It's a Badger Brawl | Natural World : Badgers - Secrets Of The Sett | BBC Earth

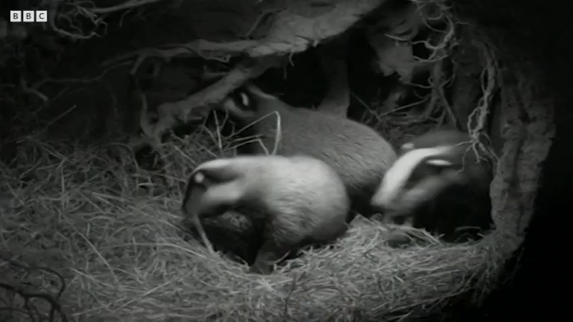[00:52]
Now they're protected by law. At seven weeks old, their mother can leave the cubs for a short while so she can forage close to the set. They will remain here in the dark for another two months.
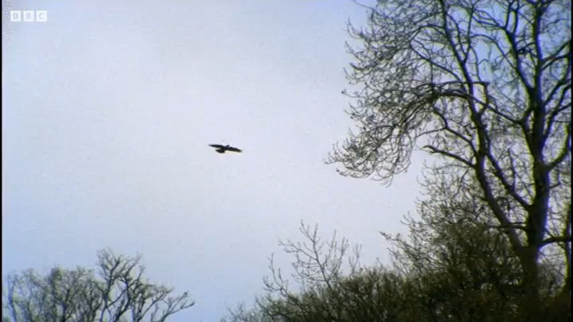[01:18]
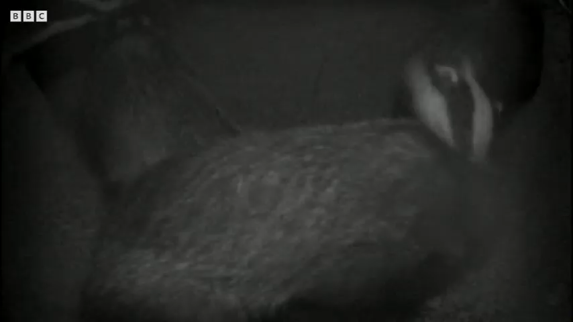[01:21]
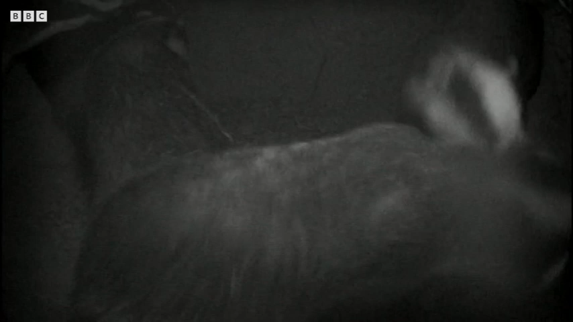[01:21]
Underground, by late afternoon, young male badgers are already awake. Wrestling has a purpose, sorting out dominance within the social group. Only the strongest will win the right to mate.
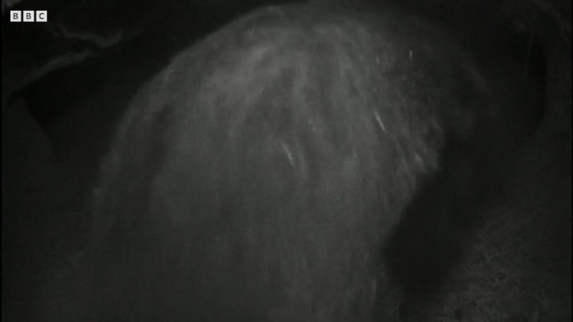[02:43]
The dominant boar usually fathers the most clumps.
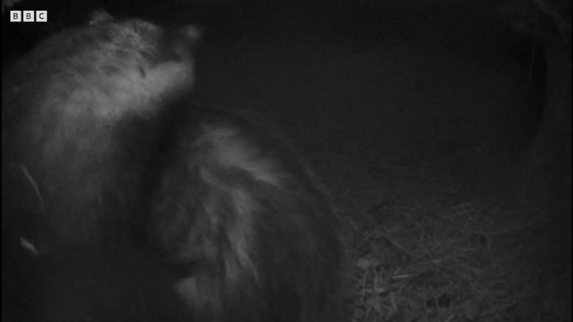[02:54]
Life at the top is not easy. Challenges from younger males can come from within the family or outside.